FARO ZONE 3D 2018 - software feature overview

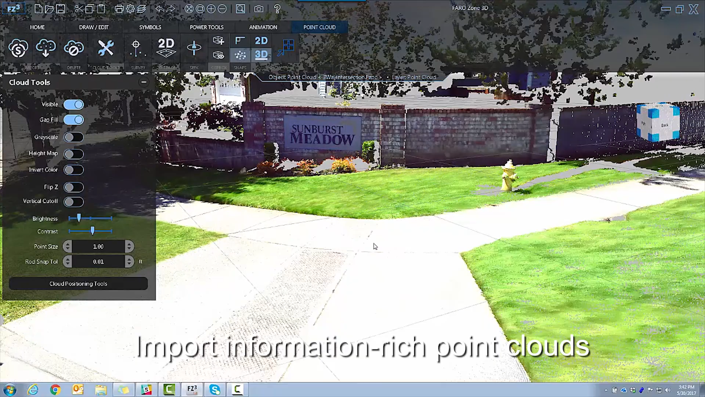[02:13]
Import information-rich point clouds from FaroScene and many other formats.